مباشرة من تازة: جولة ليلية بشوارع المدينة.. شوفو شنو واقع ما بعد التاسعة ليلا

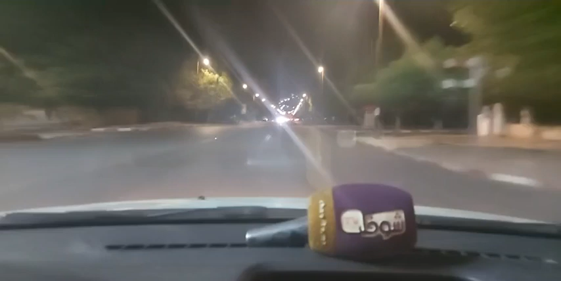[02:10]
أجواء ما بعد الساعة 9 مساء أو أجواء ما بعد قرار الإغلاق مشحونة بنوع أقولها من الحيطة والحذر.
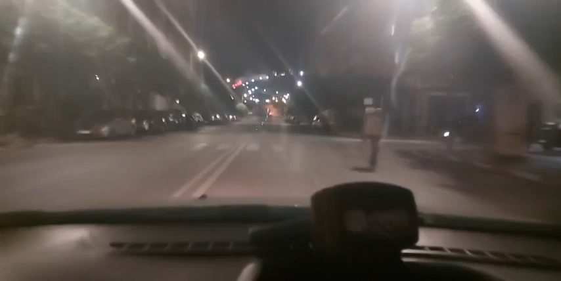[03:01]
فما عسانا دائما أن نقول ألف تحية لجميع أصدقاء قناة الشوف تيفي، لا داخل المغرب ولا خارج المغرب. وهذه الأجواء بتازة. وهنا نتمنى الخير، السلامة والعافية للجميع من قلب إقليم تازة. هذه الأجواء بهذه المدينة الصغيرة أصدقاء القناة. فتحية للجميع، جميع متابعي القناة لا داخل هذه المدينة ولا خارجها.
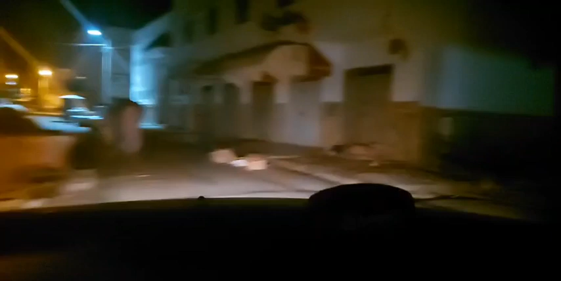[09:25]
جولة بأحياء المدينة أصدقاء القناة. هذه هي تازة، أجواء الليلية. فنتمنى دائما الخير السلامة والعافية للجميع أصدقاء القناة. وما عسنا أن نقول دائما
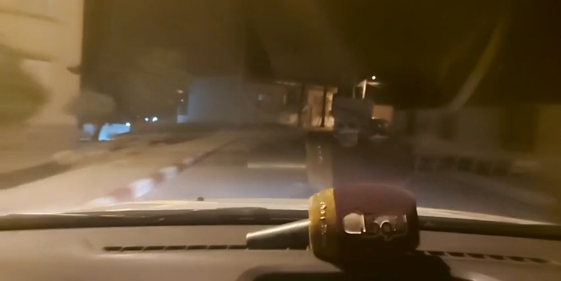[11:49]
جولة مباشرة من تازة في الأحياء الجميلة والرائعة أصدقاء القناة، من بين المدن اللي كيعجبني نعيش فيها اللي هي تازة أصدقاء. فنتمنى لكم أنكم تجيو ديروا جولة لهذه المدينة الصغيرة والرائعة أصدقاء القناة. فتحية لكم من هذا المنبر، منبر قناة